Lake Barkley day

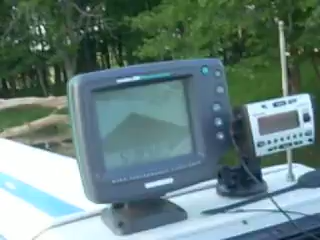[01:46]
Not underneath us right now That's weird They should be here Well, actually, I'd rather Not have it in here Nice boat